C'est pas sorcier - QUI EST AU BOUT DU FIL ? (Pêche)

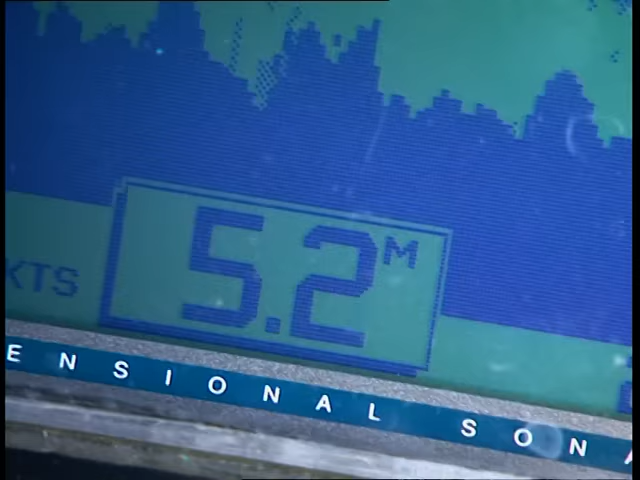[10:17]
On screen: depth 5.2 m
Et c'est comme ça, là, par exemple, que j'arrive à savoir quelle est la profondeur de ma rivière. Ici, on a un peu plus de 5,50 mètres,
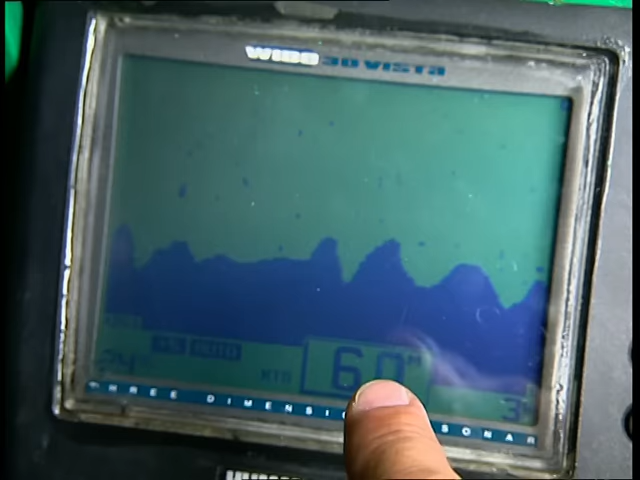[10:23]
et tous les petits points que vous voyez entre la surface et le fond, ce sont en fait des poissons.